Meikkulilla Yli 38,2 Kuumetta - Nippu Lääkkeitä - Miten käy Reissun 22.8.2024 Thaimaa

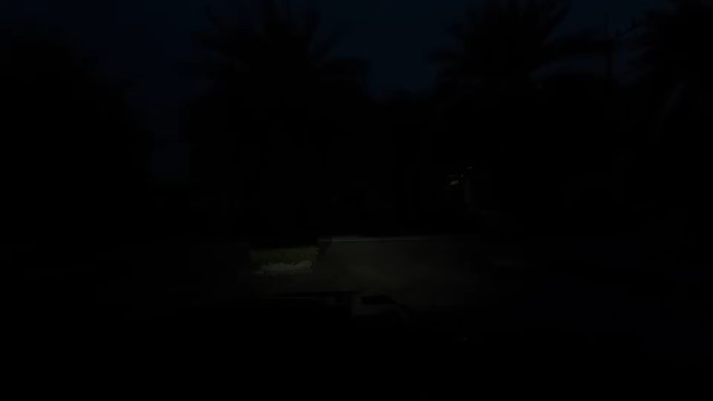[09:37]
Niin polkupyörällä veti takaa ja ihan pimeätä takana. Onneksi noin valot nyt jotain näytti mutta.